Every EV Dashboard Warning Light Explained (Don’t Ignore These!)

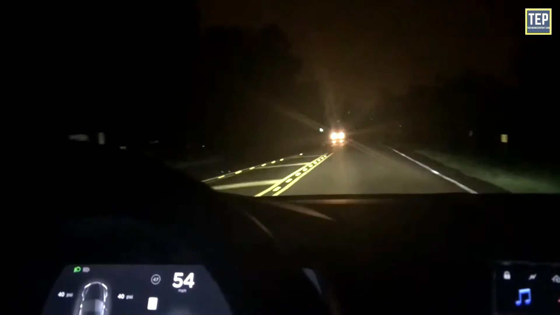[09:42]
If light is detected in front of Tesla model, yes. Parking lights are on.